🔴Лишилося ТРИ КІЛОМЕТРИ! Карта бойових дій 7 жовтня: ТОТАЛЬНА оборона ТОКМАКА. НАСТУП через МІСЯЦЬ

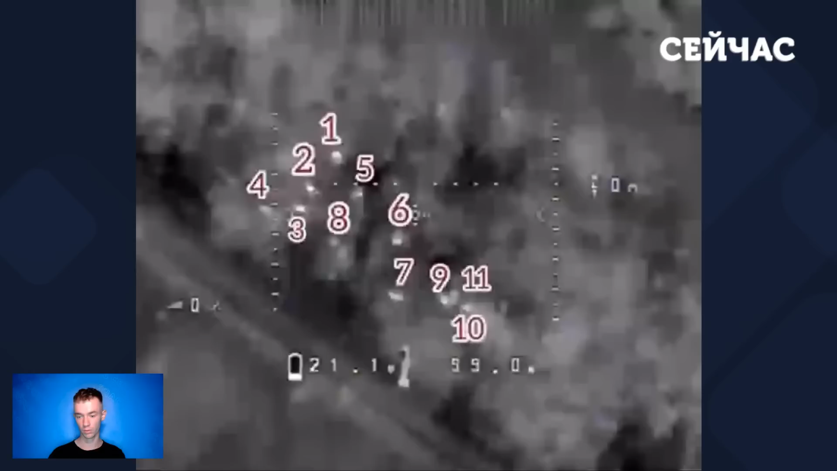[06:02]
І якраз в районі села Вербове вночі воїни ЗСУ знищили п'ятьох окупантів. Відповідне відео нині шириться мережею.
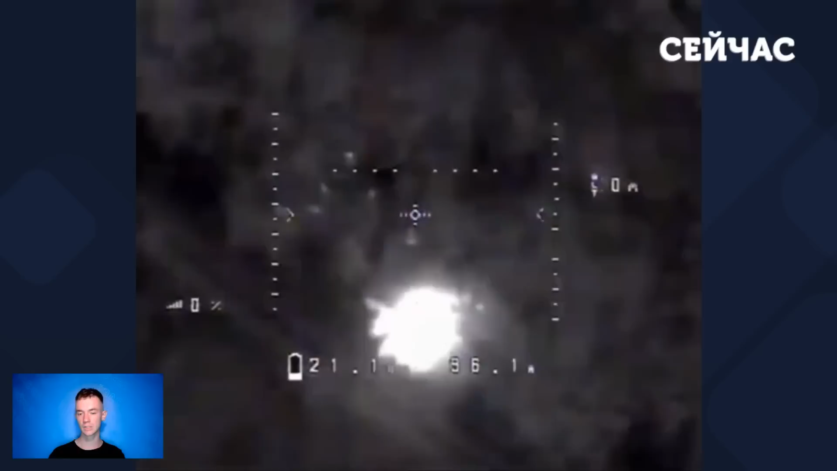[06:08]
Зазначається, що з першої позиції ворога виявила наша аеророзвідка. Одразу після цього на полювання вилетіли ударні безпілотники, які почали свою атаку в момент, коли ворожі солдати вирішили зробити собі перевал. Тріма скидами було знищено п'ять окупантів, двох поранено і, на жаль, четверо змогли врятуватись. Хочу звернути вашу увагу, що це дрон, який має тепловізійний прилад.
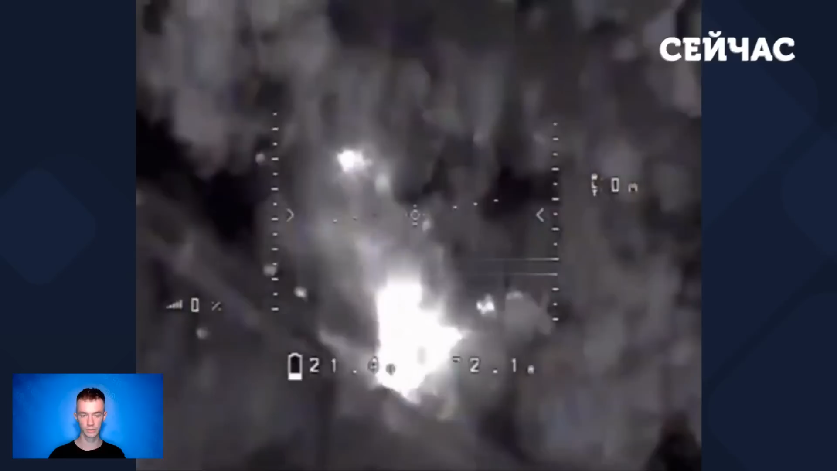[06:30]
Відповідно, помітили ми окупантів, одразу ж вилетіли, скинули на них декілька снарядів. І після цього, спокійно собі, після успішного виконання завдання, спокійно повернулися назад. Ну і також поблизу Вербового ЗСУ знищили російську САУ «Акація».